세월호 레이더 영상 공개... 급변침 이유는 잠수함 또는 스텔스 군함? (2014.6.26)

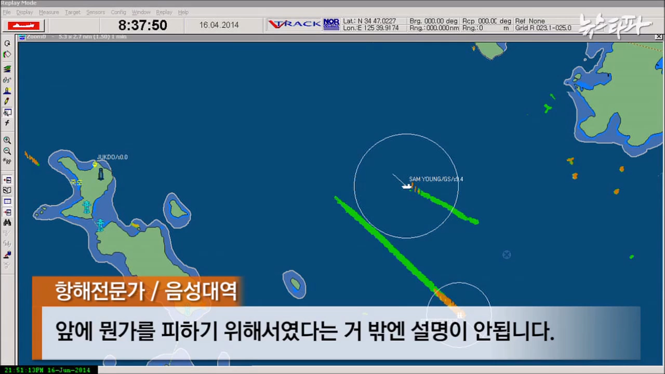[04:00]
바로 오른쪽에 섬이 있는데도 그쪽으로 변침한 건 앞에 뭔가를 피하기 위해서였다는 것밖에 설명이 안 됩니다. 그런데 레이더 영상엔 아무런 배도 나타나지 않습니다.